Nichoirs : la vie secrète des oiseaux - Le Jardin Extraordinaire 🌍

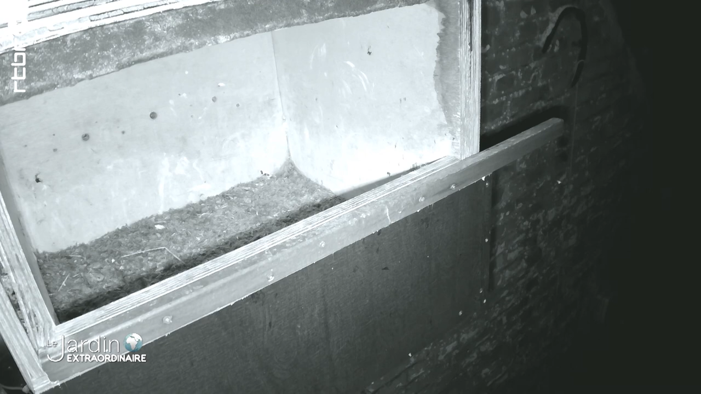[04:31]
elles sont capables de nous révéler ce qui se passe dans ces nichoirs 24 heures sur 24.
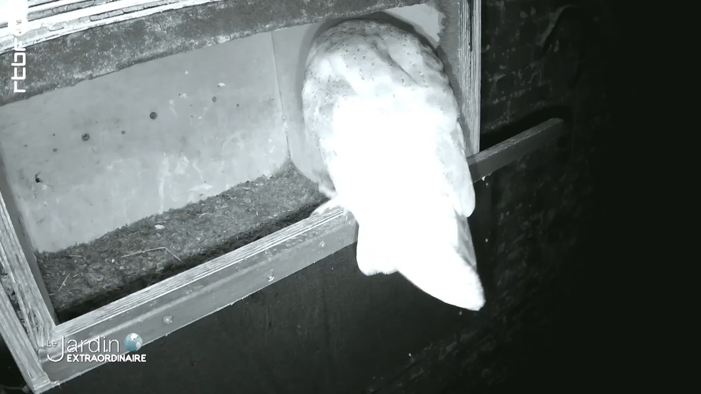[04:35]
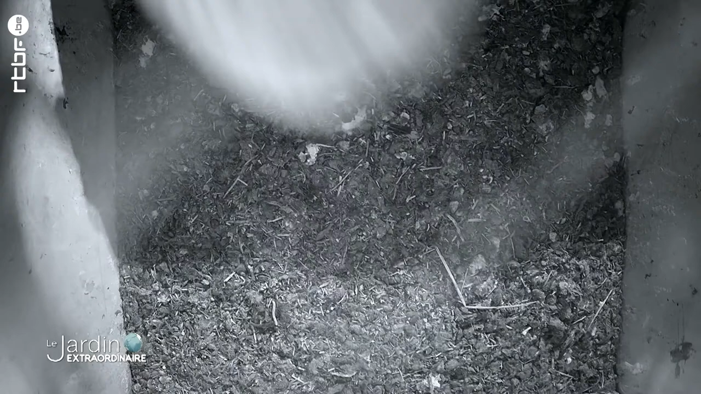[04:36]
Et surprise, début janvier, une chouette effraye vient visiter le nichoir des Cresserelles.
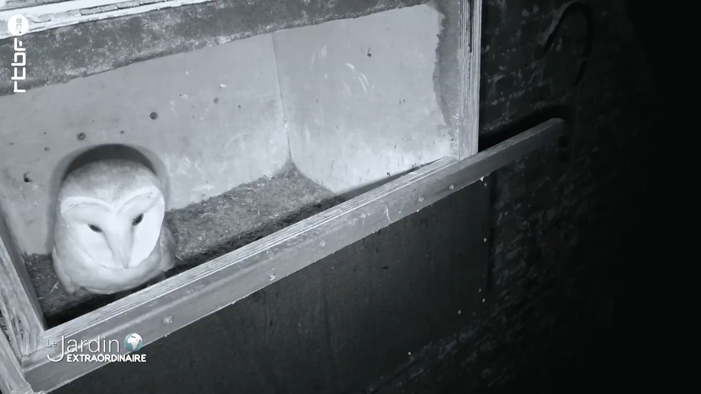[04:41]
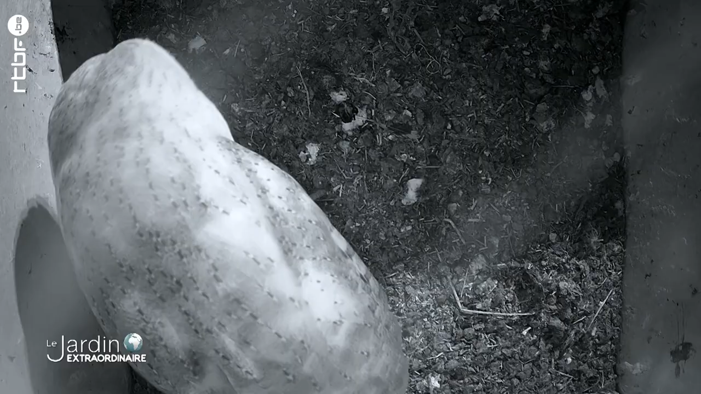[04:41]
Nous révélant par la même occasion que la femelle faucon ne
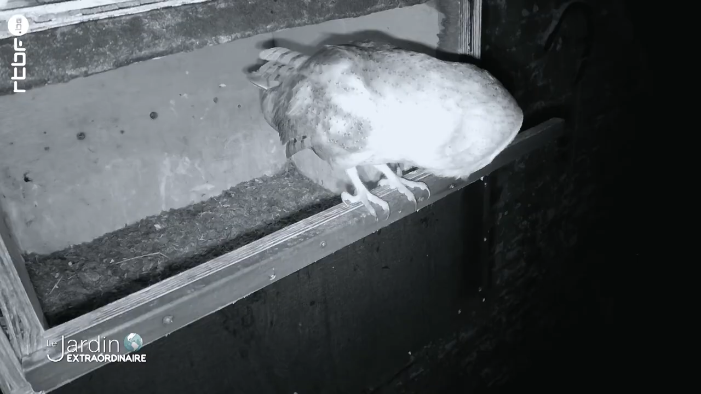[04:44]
dort pas loin et qu'elle ne compte pas se faire piquer son emplacement, même de nuit.
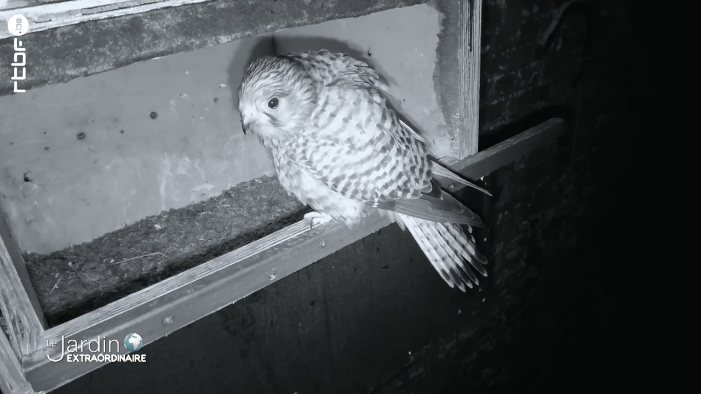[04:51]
Pour les effrayes, pas de problème de logement.
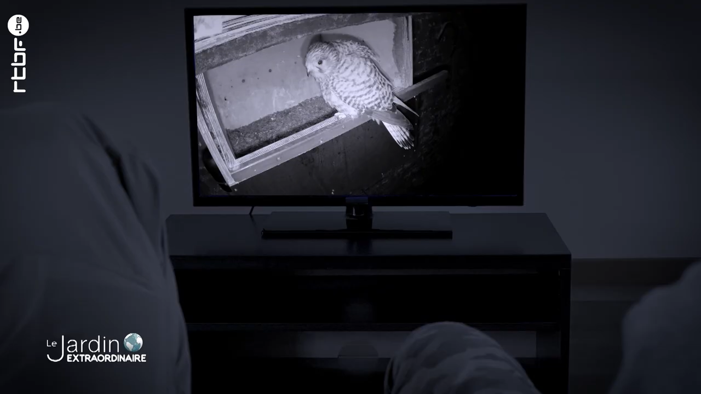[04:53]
Nous leur avons aménagé un autre nid caméra.
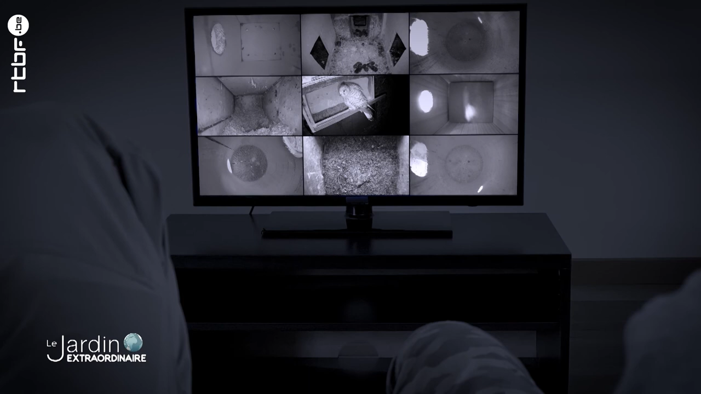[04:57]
Regarde, sur l'autre chaîne.
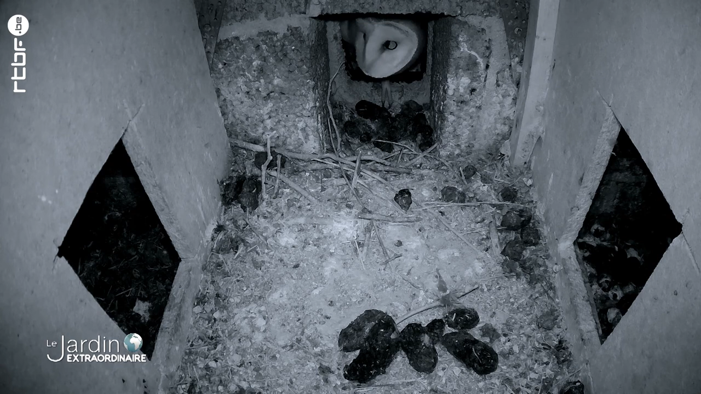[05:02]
Là, c'est un peu plus normal, cette autre nichoir est effrayée. Là, c'est évidemment beaucoup plus logique d'avoir la visite de madame effrayée. Elle a vu qu'elle regarde quand même vers la caméra ce qui se passe.
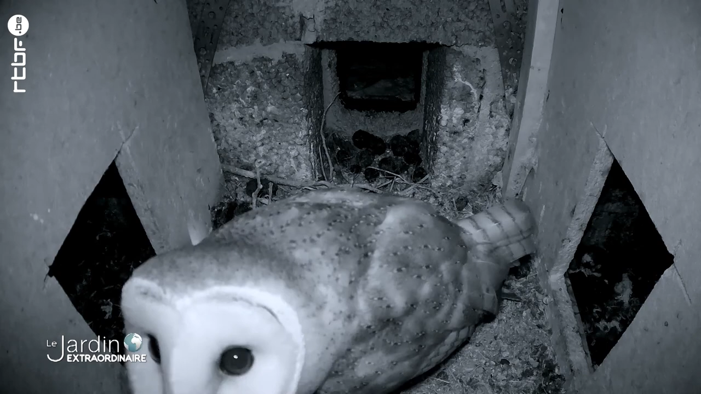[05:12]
Elle va visiter une des loges de l'édification. En fait, c'est le même principe que le Cresserelle qu'on a vu avant.
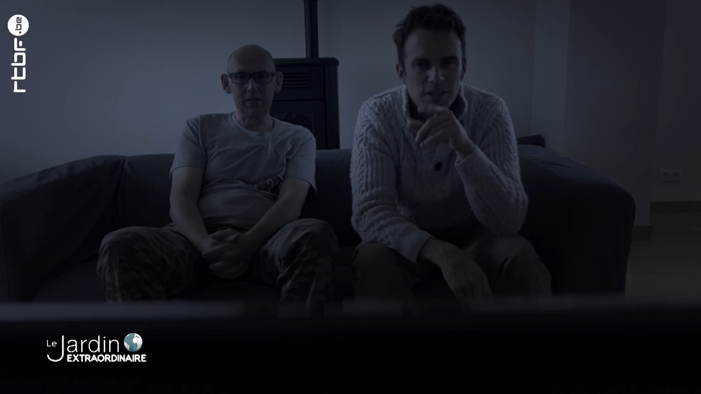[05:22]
Donc elle ne fait absolument pas de nid non plus. Elle va profiter d'un nichoir installé ici dans un grenier.
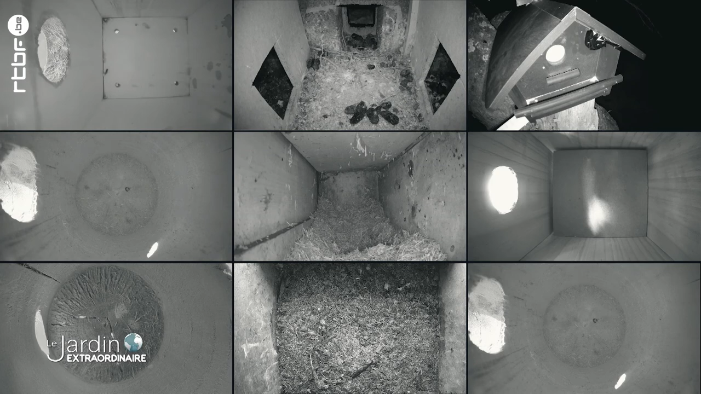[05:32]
Début février, une autre chouette visite le nichoir aménagé pour elle. Mais les caméras vont révéler un problème.
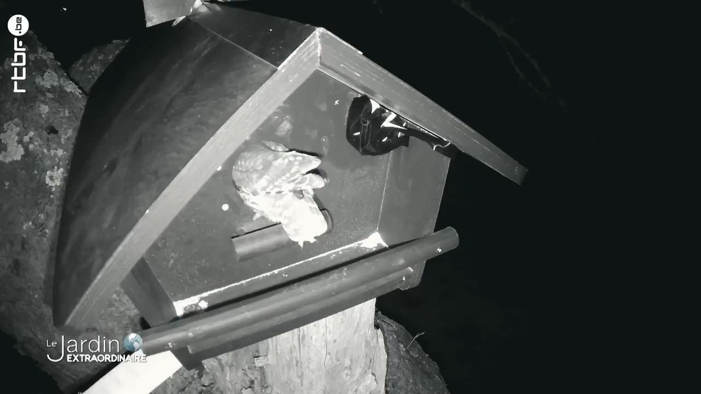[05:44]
Le trou d'entrée du nouveau nichoir n'est pas assez grand.
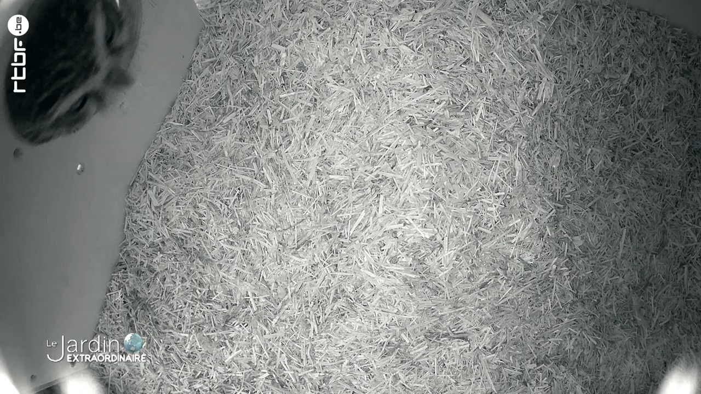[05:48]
Impossible pour la chouette chevêche d'y entrer.
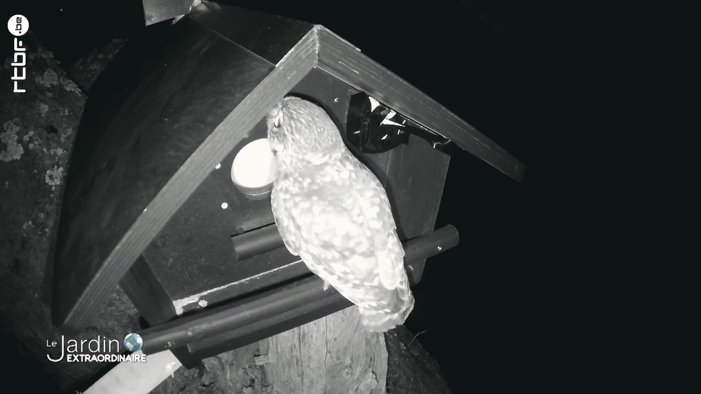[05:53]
La scène s'apparente à un gag. En réalité, c'est une vraie catastrophe. Heureusement, la scène n'a pas échappé à Thierry. Et il va tâcher de résoudre le problème.
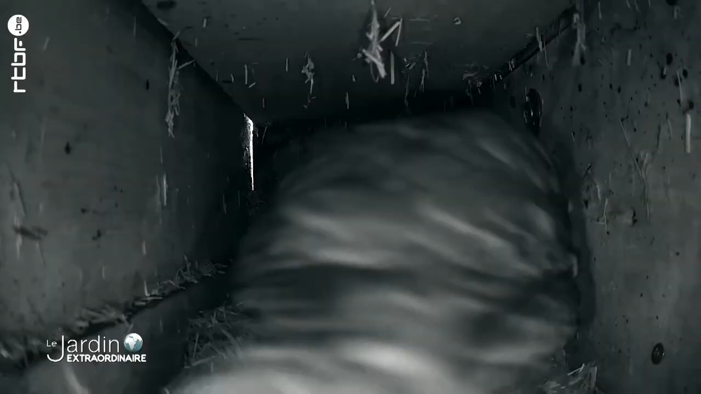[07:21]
Cette fois c'est la bonne. À peine entrée, notre chevêche semble marquer son territoire. Là elle est presque en train de s'installer déjà. Elle a à peine découvert l'appartement qu'elle s'installe.
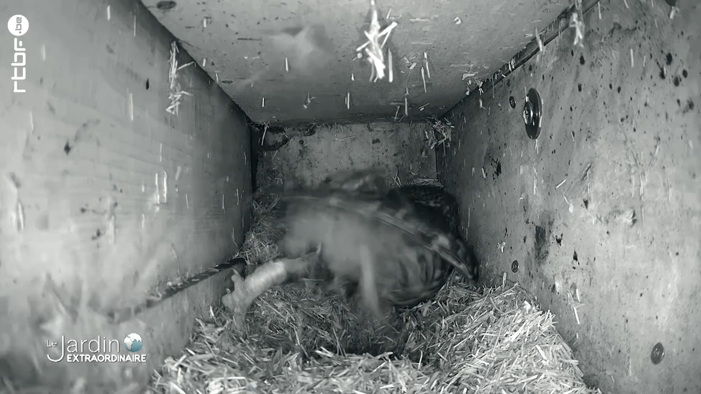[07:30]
Et là tu vois, c'est un comportement tout à fait normal. Qu'est-ce qu'elle fait ?
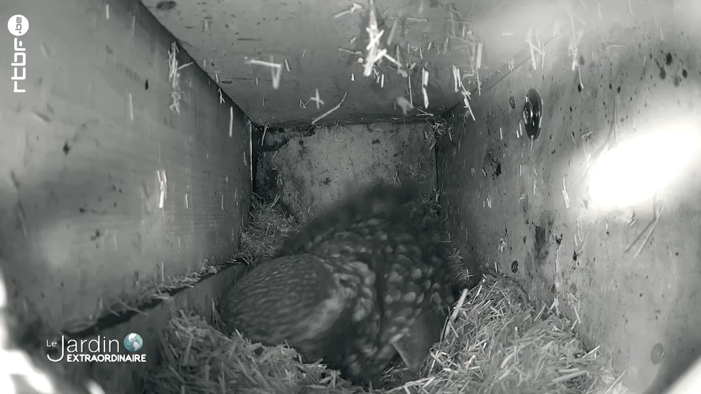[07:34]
L'Occupac se confectionner une petite cuvette en vue d'une nidification. Donc ça permet aux œufs d'être vraiment nichés dans la cuvette qu'elle occupe à former. Ok.